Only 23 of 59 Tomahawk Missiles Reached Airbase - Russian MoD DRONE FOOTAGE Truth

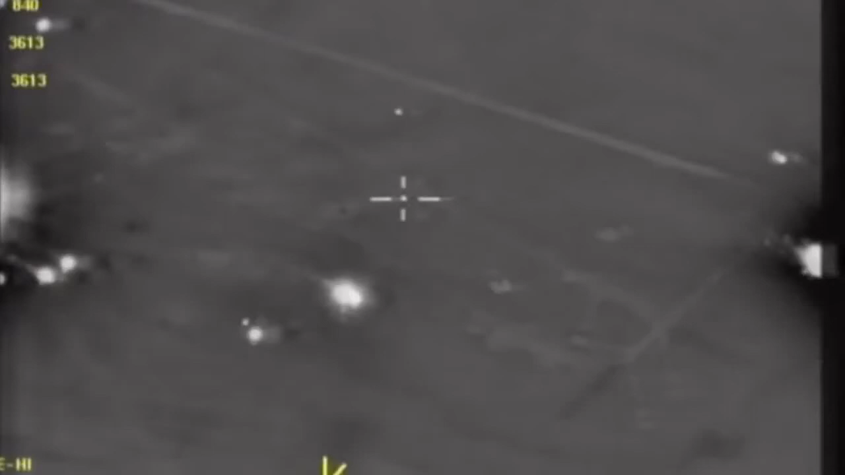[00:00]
Перед вами видеокадры сирийской авиабазы Шайрат,
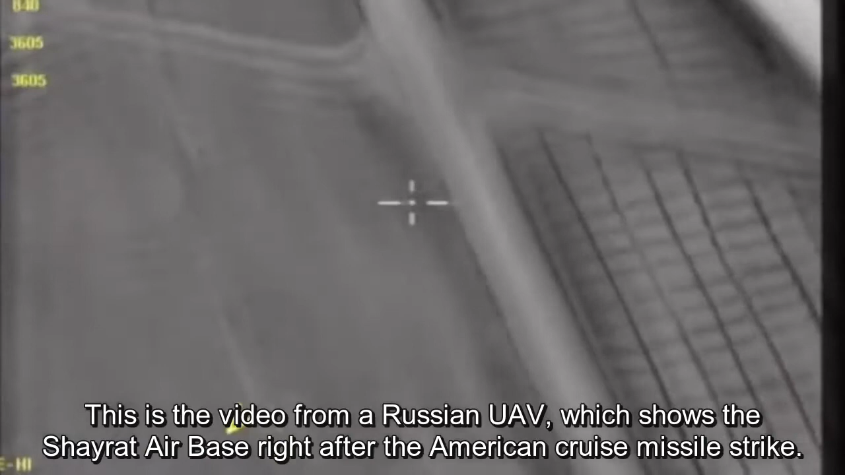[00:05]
сделанные российскими бесплотными средствами сразу после нанесения удара американскими крылатыми ракетами.
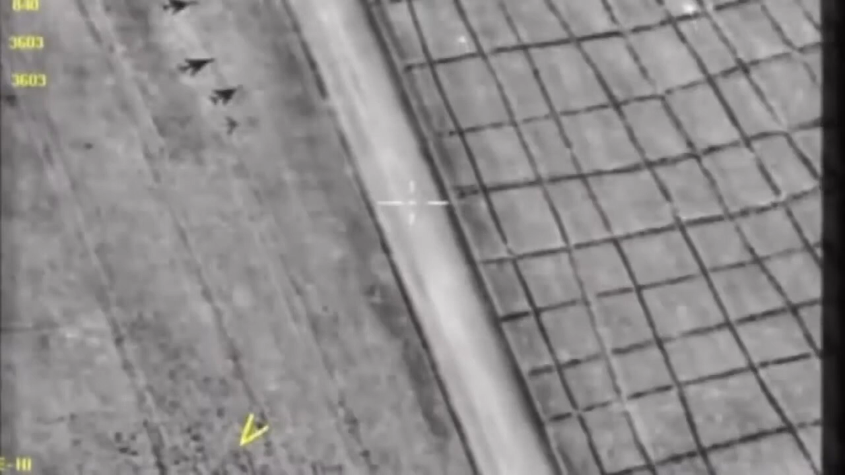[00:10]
На видео зафиксированы реальные результаты, массированы ракеты ударов с кораблей военно-настоящих США.
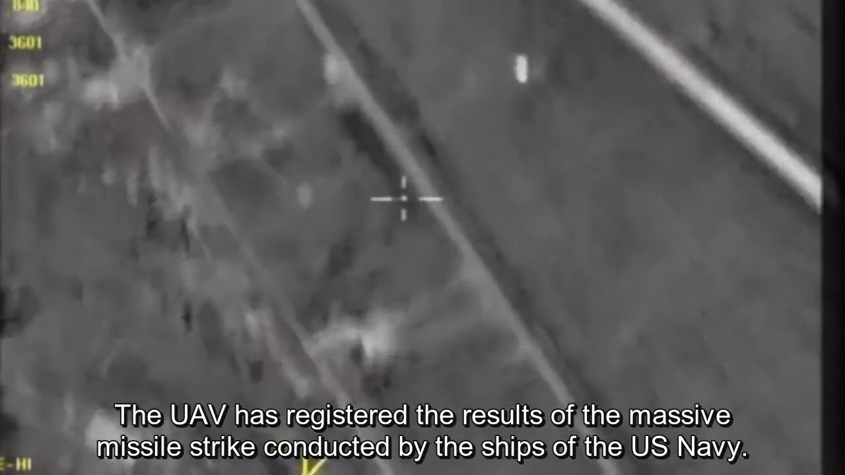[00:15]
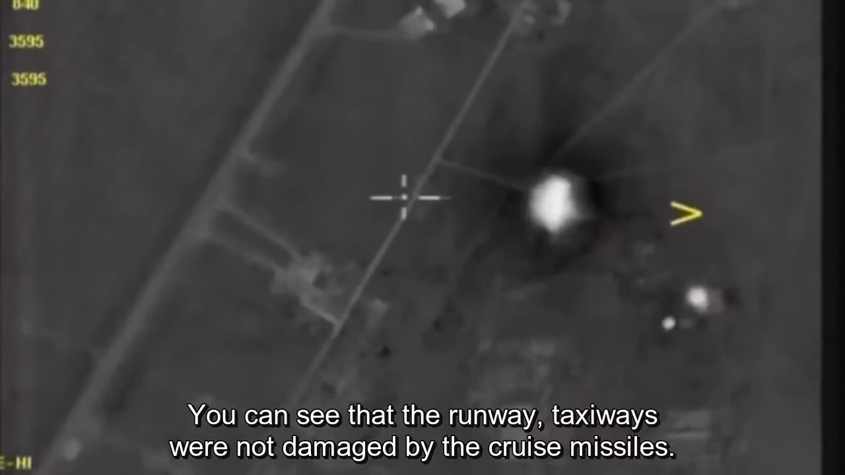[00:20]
Вы видите, что взлетная полоса, рулежные дорожки не
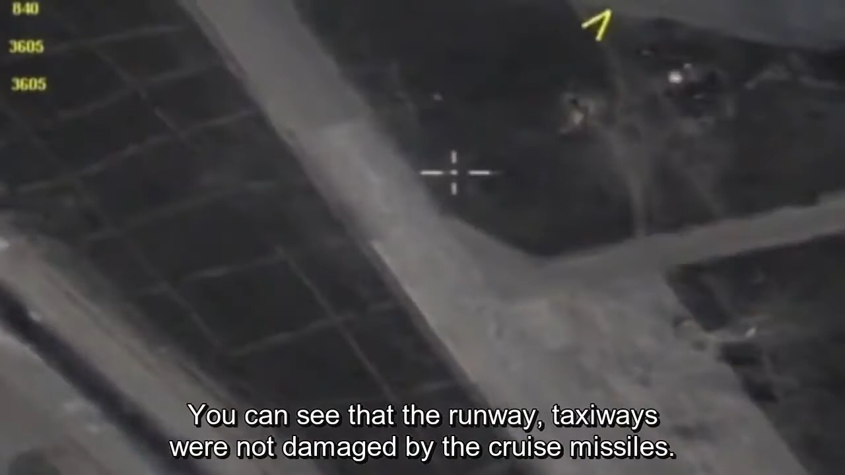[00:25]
имеют никаких повреждений от ударов крылатых ракетов.
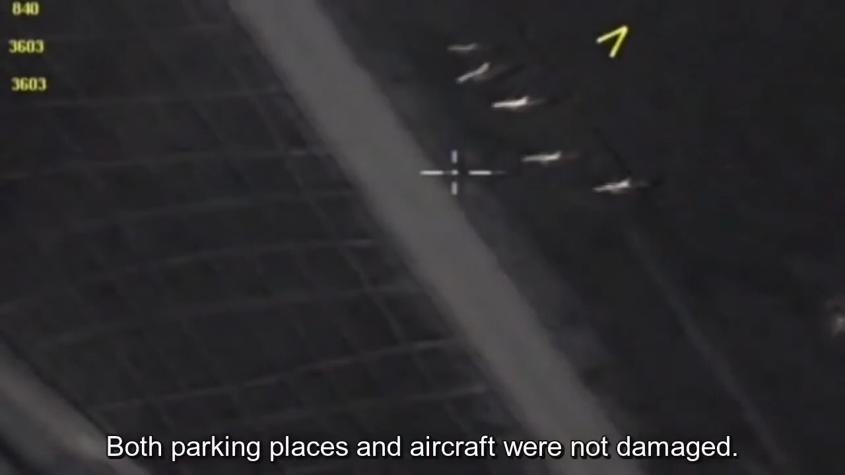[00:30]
Стоянки самолета также не имеют никаких повреждений, как сами самолеты.
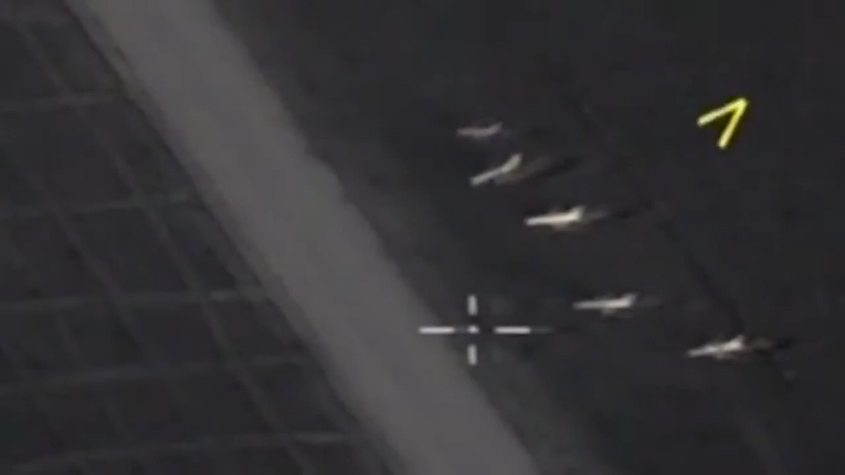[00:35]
Более того, абсолютно находятся в исходном состоянии защитные арочные сооружения, внутри которых находятся самолеты ВВС-Сирий.
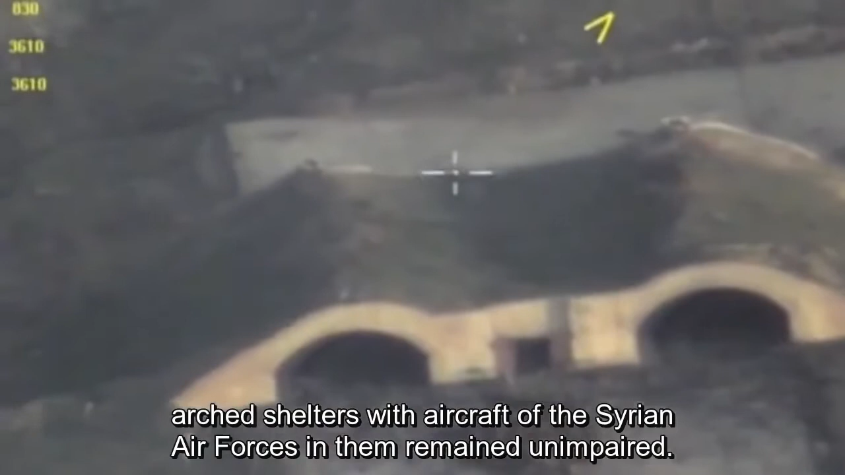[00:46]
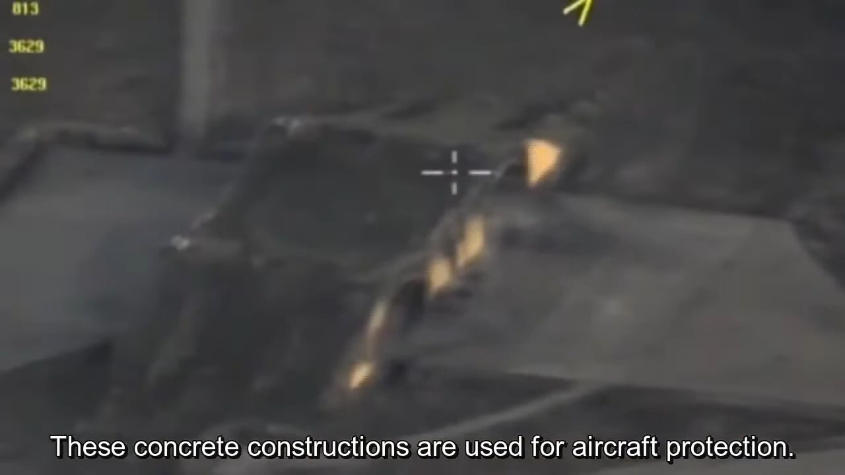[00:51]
Данные сооружения бетонного типа защитные для укрытия самолетов. Взлетная полоса, как вы видите, не имеет ни одной воронки от попадания лады крылатых ракетов.
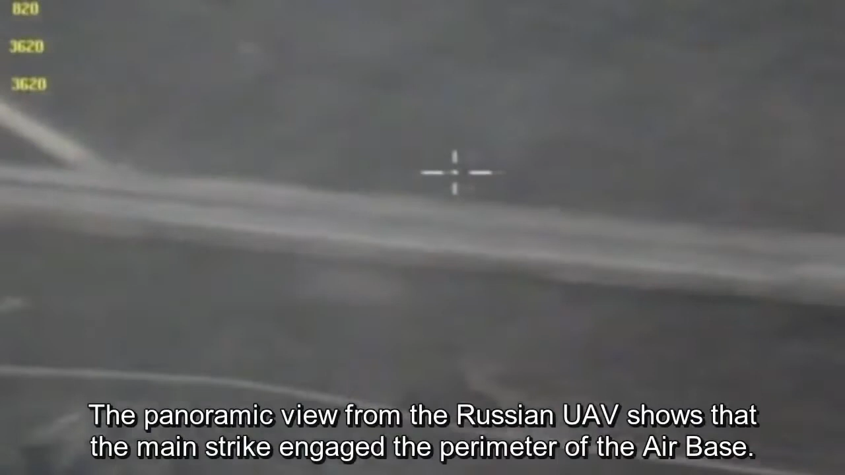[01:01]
Панорамная съемка с бесплотника российского, вы видите, показывает, что основные удары пришлись по периметру базы, а также имеются воронки от попаданий на удалении от 50